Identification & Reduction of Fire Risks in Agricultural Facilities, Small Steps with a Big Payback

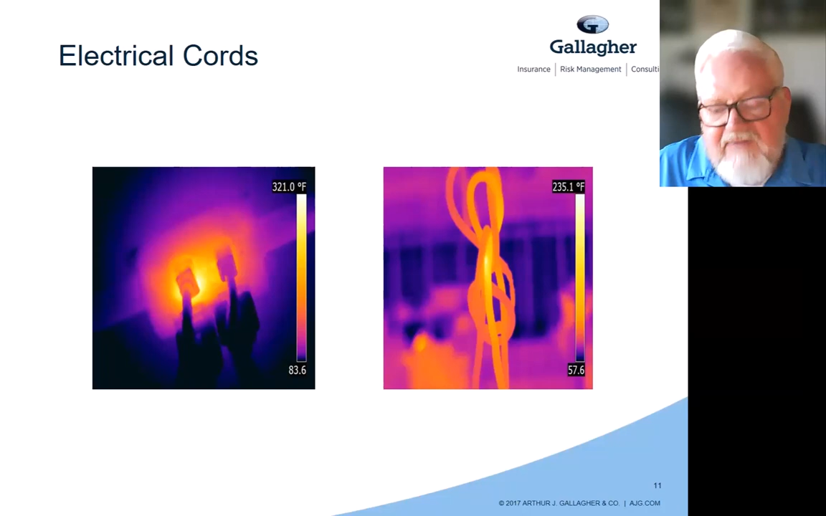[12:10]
And the other one just with that looped up cord is 235 degrees. And so we can generate a lot of heat with these. And so controlling this hazard is something we need to pay a lot of attention to. We do thermal imaging for many of our clients, and this is a great preventive maintenance tool. And you can see here in this image, we have a spot within this electrical panel that's overheating. It's 416 degrees.
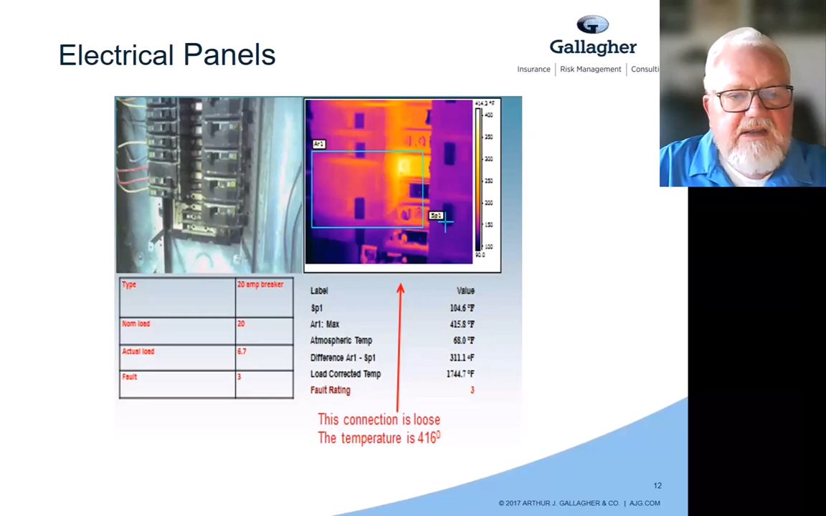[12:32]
On screen: spot 104.6°F, max 415.8°F
You know, at the very least, we're going to have a loss of equipment of whatever that's connected to. But in the worst case, that could start a fire.